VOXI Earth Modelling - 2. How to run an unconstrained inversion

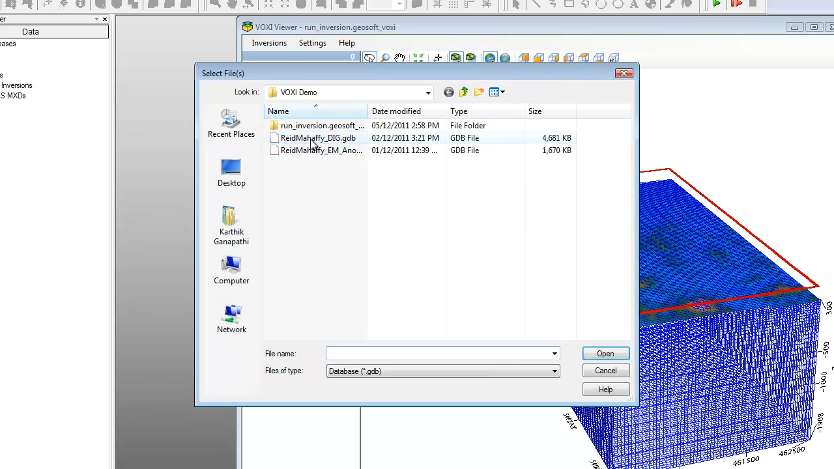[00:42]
The X and Y coordinates will be automatically defined, however you have to supply the elevation channel name, which should be in the same vertical coordinates as the DEM grid.
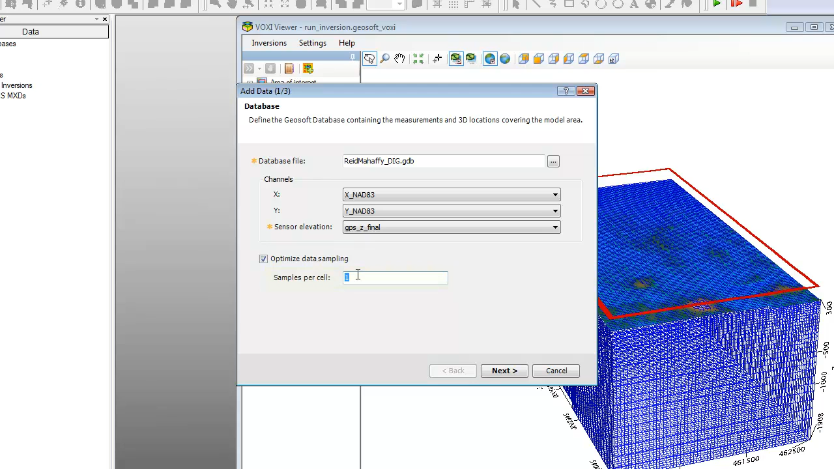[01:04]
For the DEM we are using, we will select GPS Z final. We recommend decimating the observed data to one sample per cell, since not doing so increases the computation time with no corresponding gain in the resolution of the output model. Once you are done entering the database parameters, click Next. The next dialog in the wizard is displayed. Here we can specify the type of potential field data we are modeling and select the channel that contains the residual magnetic or bouquet gravity data. In our example, magnetic data is used to invert a susceptibility model. When we select susceptibility, the type of data automatically defaults to magnetic. Select the channel that contains the field data.
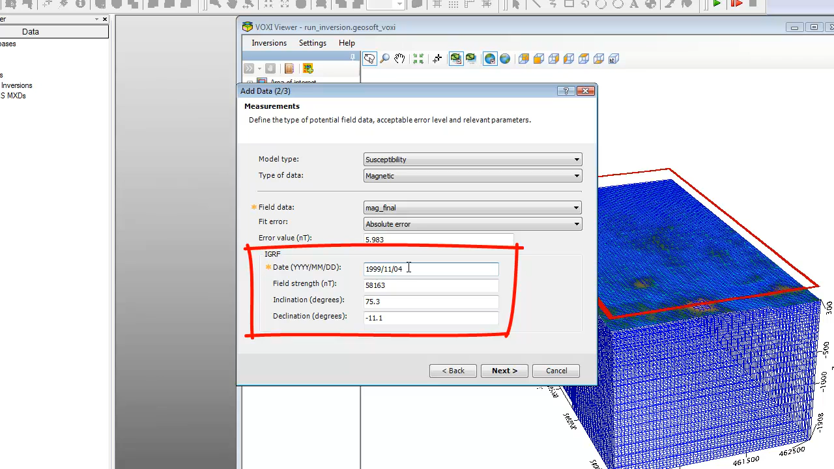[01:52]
You can, however, modify the error level to better suit your data set. For our susceptibility model, you can further specify or modify the IGRF field parameters. If your database contains survey data, the parameters are calculated automatically, as is the case with our example. When you are done, click Next. The last dialog of the wizard is displayed. This dialog enables us to remove the background value from the measurements prior to inversion. The measured data statistics and the best fit linear plane of the observed data are also shown. By default, Voxy will calculate the reasonable starting value and assign it to all voxel model elements. As such, this step is optional.
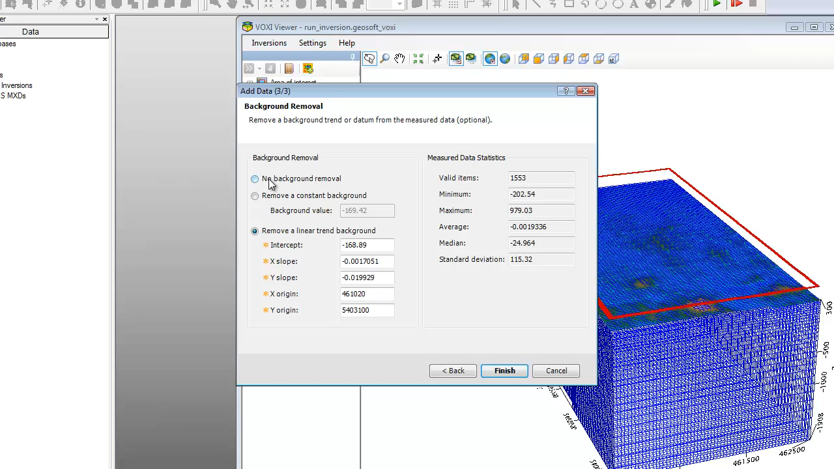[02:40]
The average of the data is around 0, which is where we would expect it to be. Since we removed the background in the data preparation stage and are confident in the method applied, we will refrain from removing it again in Voxy and select No Background Removal. Click Finish to display the selected sensor data in the 3D Viewer.